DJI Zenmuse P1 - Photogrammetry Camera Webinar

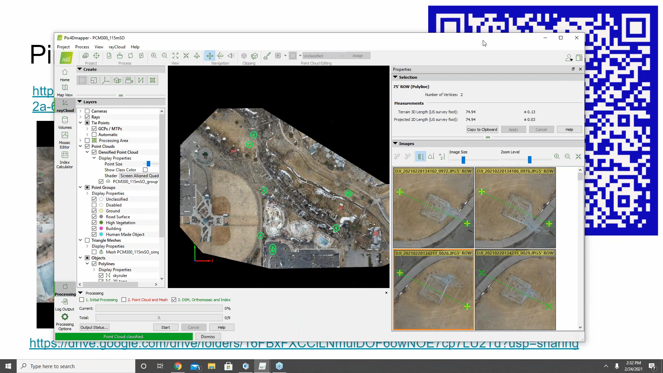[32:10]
So, this is the project I have here in Pix4D mapper that I've already clipped out. You may notice some green markers across my screen, and these are some elements that I wanted to kind of go back and visit with you here during our presentation.
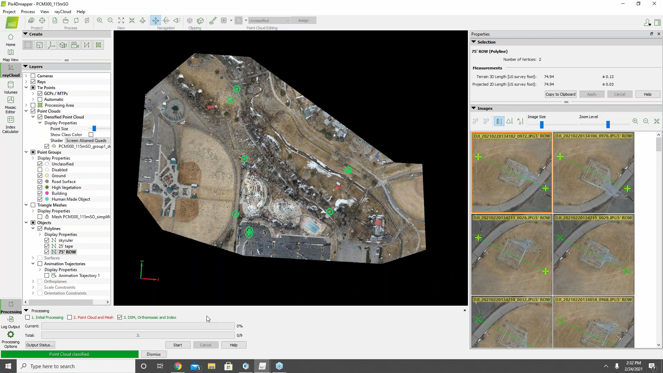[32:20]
So, if we start off here, the first thing I want to show is a sky ruler. The sky ruler, if we focus on that, we'll just zoom down in here.
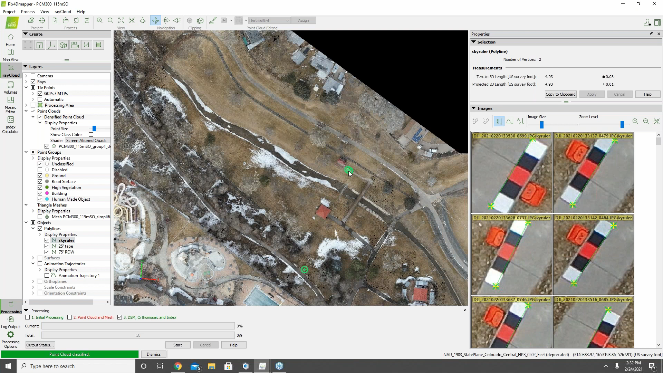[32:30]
This is a device that we, here at Multicopter Warehouse cell, and this is an item that is a corrugated, it's normally black and orange. The one here you can see has white squares each end. I covered those with reflective metal tape to use as a emissivity target, if you will, for a thermal project and left in that way. But this is a target that should be five feet long.
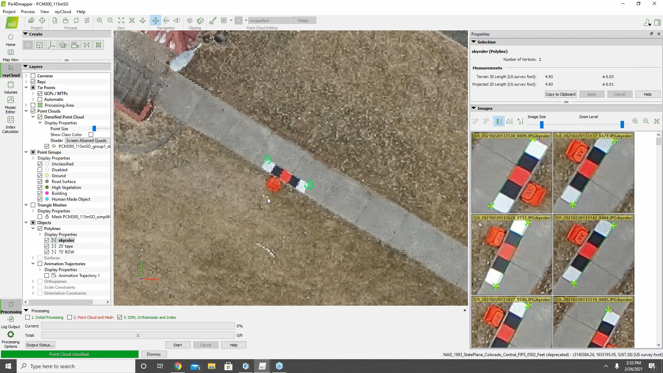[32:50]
And we can see here from my initial measurement that I did in Pix4D, just placing a point at each end here in the point cloud, I got a measurement of 4.93 feet, so just seven hundredths of a feet off of the expected measurement. And so, that could just be the specific pixel, really, that I chose here to accommodate that measurement.
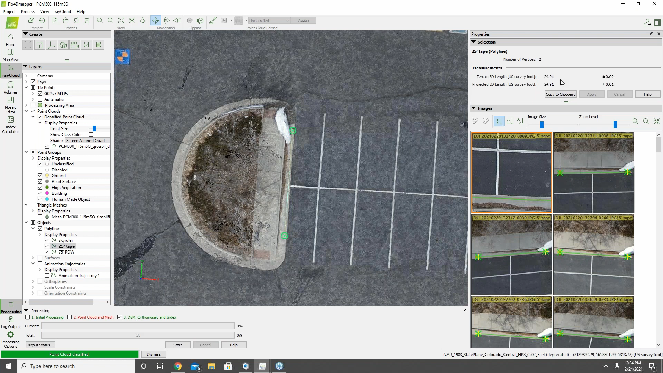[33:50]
And so, also a very good, looks a little bit farther off there, 0.9 hundredths of a foot, but not too bad. Yes, you have a question? The elevation of this?
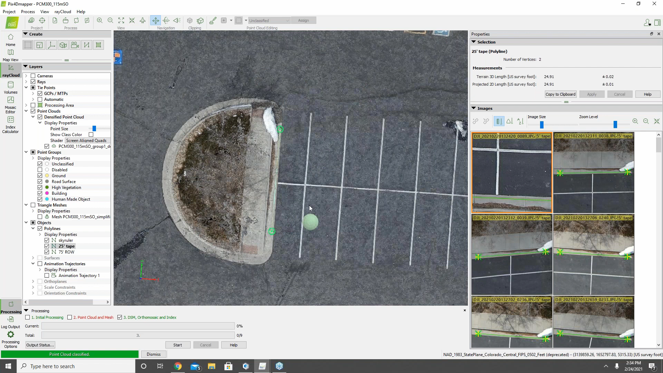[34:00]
The altitude of which I flew here,
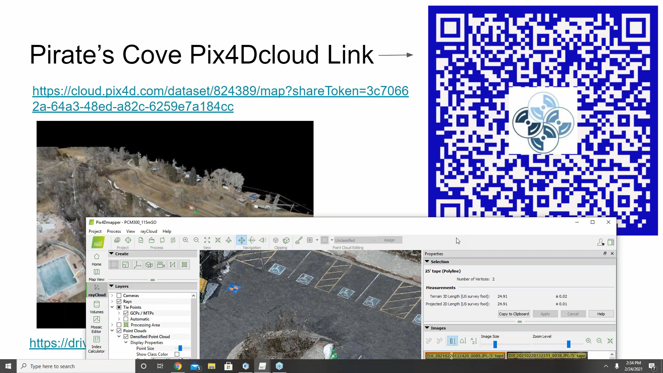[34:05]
if we come back and go back one slide, we'll see I flew at 377 feet roughly. I put in, I believe it was
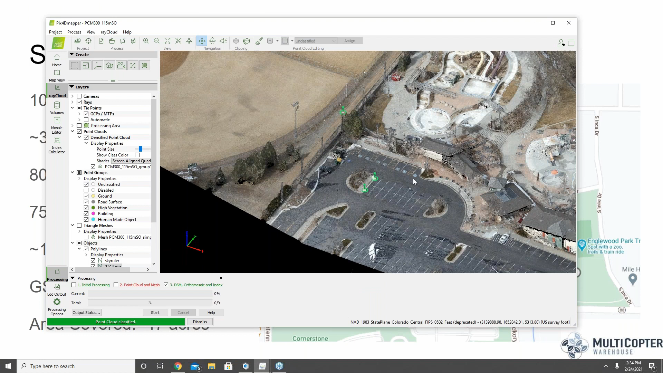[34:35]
We got really good detail, I thought, around all of the building and especially I was
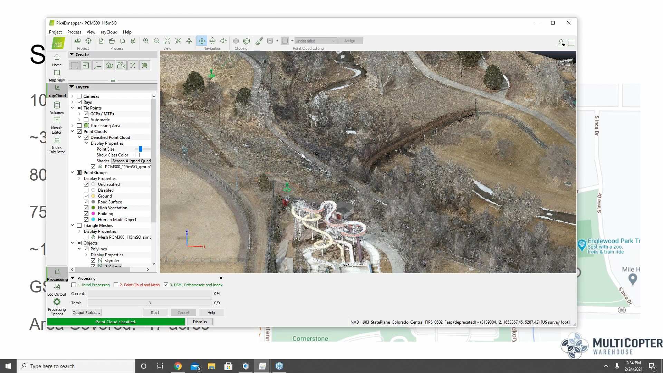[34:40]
excited about the quality of the detail back here on the high-tension power line that was running through the back of the project.
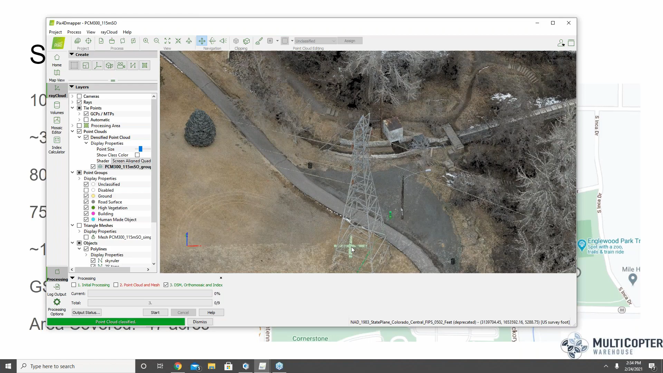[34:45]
The point cloud reconstructed the lattice of that high-tension power line really well.
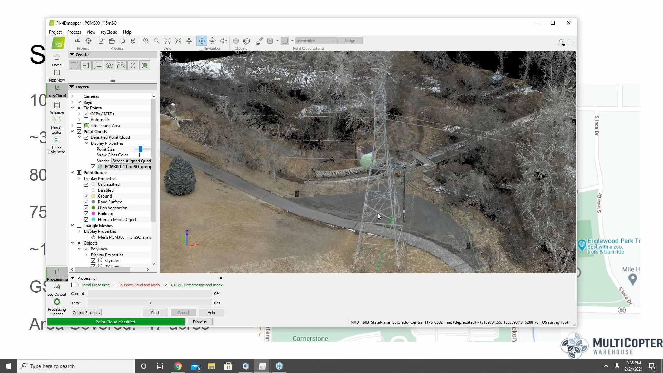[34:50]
The triangle mesh that was generated out of PIX4D didn't do quite as good a job there, and the high-tension power line, if you will, kind of disappeared out of the mesh.
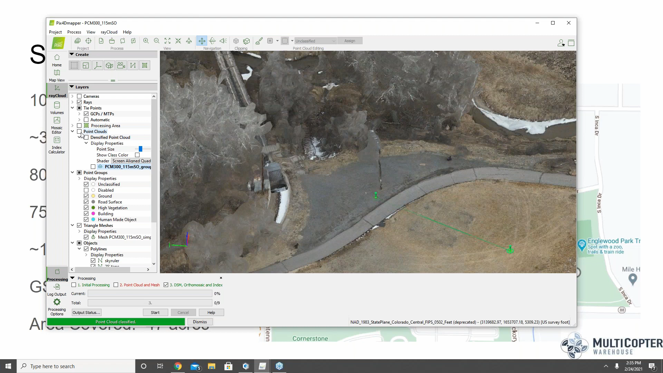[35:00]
I can go back and try to tinker with those settings a bit more, but ultimately the point cloud is more accurate than the mesh anyway, and you want to do most of your measurements there in the point cloud.
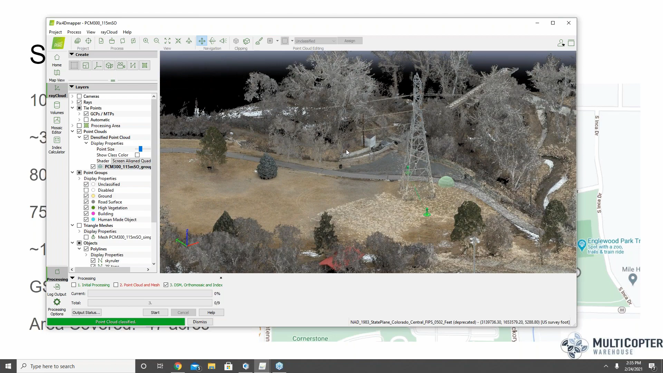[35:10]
And I was really happy with the quality of the point cloud here as far as,
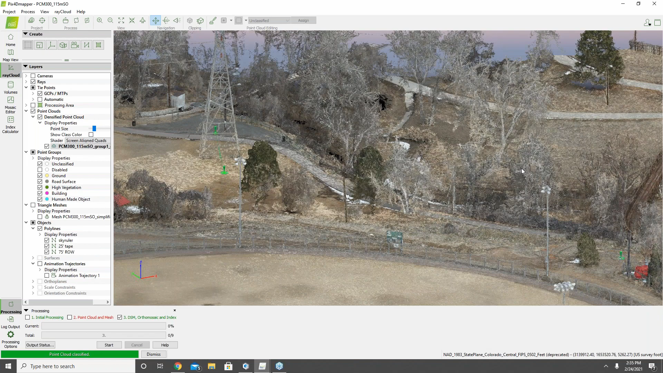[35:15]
if I come back here, you can see that we got a good bit of the power line that came out in it all the way around,
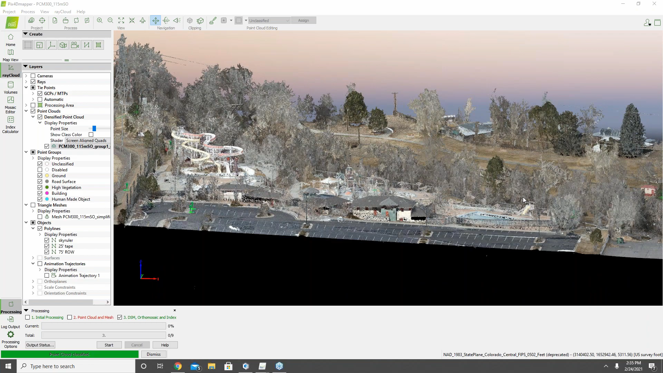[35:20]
even down here towards the other power pole.
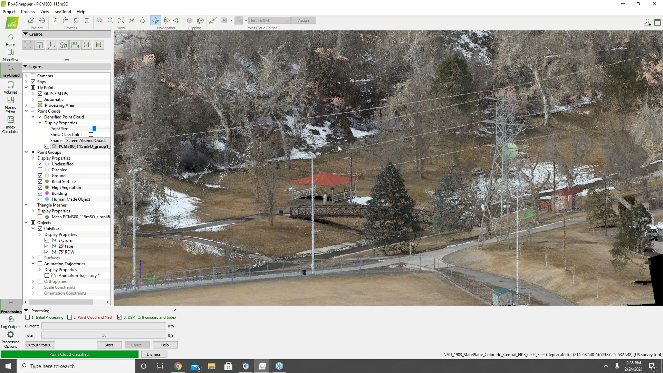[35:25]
Both those came in really nicely and just got, I thought, pretty stunning detail down here, like the little footbridge that goes across the river.